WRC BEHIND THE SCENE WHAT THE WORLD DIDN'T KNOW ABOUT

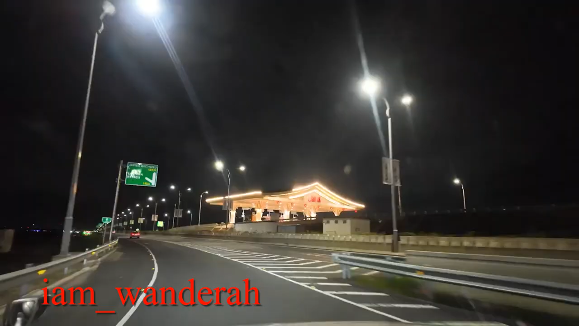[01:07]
So, yeah, it was about midnight when we left,
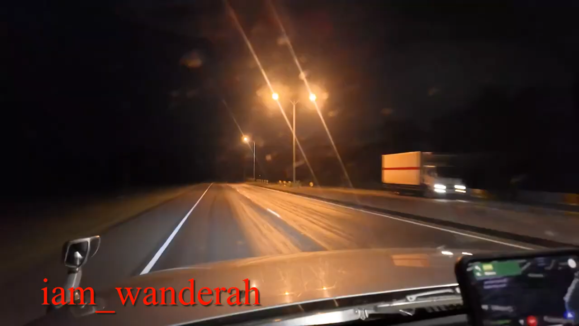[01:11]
and it looks like we're going to get into Naivasha at around about 1:36 this morning.